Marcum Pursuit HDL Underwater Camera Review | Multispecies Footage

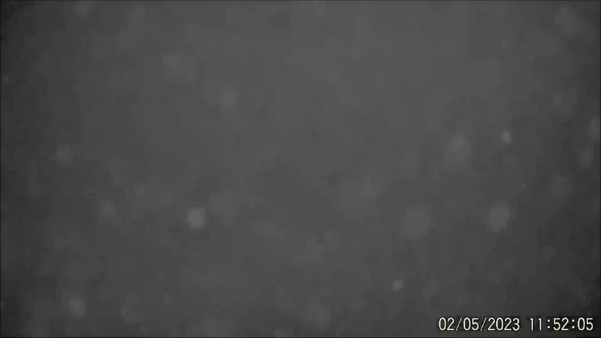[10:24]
walleye this is the ir now so once again shows up more fish but it will also show up the sediment better i think that's another catfish up top